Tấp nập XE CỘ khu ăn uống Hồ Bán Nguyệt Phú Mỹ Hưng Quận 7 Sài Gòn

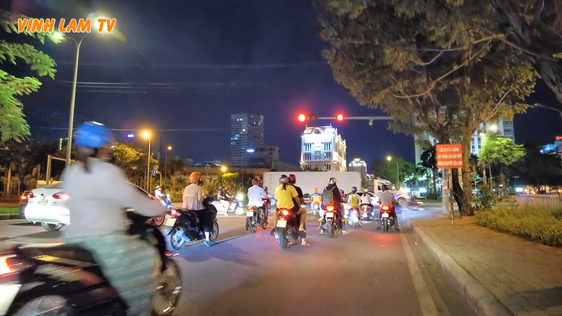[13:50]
Ở bên đây có quán kem kem trái dừa. Ủa quên gì? Kem kem dừa Côn Đảo. À, phía trước ta đó là giao lộ Nguyễn Văn Linh với Nguyễn Lương Bằng nè. Mình đang đi trên con đường Nguyễn Lương Bằng, đi hẳn về Nhà Bè nè. Mình chạy vòng vô khu Hồ Bán Nguyệt.
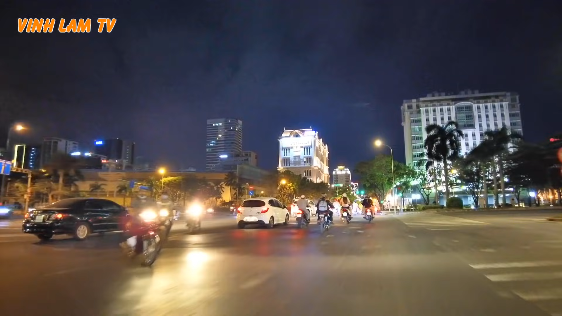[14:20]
Rồi mình sẽ kết thúc video clip ngày hôm nay, dạo một vòng Nguyễn Thị Thập, quận 7, rồi đi qua Phú Mỹ Hưng. Thẳng Nguyễn Lương Bằng này mình đi về Nhà Bè. Rồi ngay nút giao đường Hoàng Quốc Việt, nếu mình quẹo trái thì ra khu vực bờ sông, cũng rất là mát mẻ. Ngay khu mà có cái tòa nhà hình tròn.
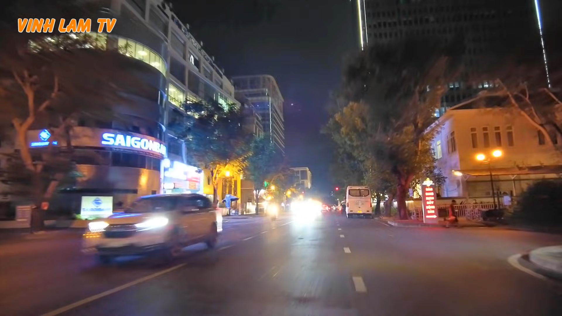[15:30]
à, mình quẹo đường này thẳng đường này là mình đi vô chỗ chỗ siêu thị Regent Mall hả hả. Con nói gì? Đi ngang thôi chứ ở đây chưa cho con nít vô.